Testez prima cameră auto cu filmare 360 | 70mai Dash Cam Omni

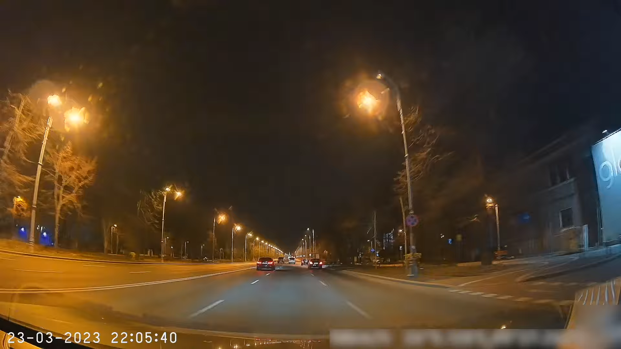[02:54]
Și poți vedea chiar acum pe ecran câteva cadre înregistrate în timpul nopții, și după cum vezi, luminozitatea filmării e destul de bună chiar și în condițiile astea.